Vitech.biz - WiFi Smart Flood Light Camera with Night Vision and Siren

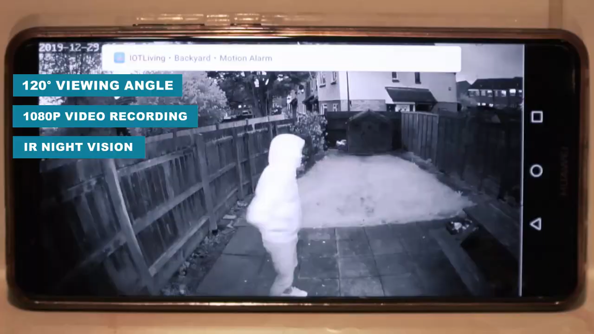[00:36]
With a 120 degree viewing angle and 1080p video recording, you can watch your home clearly day or night.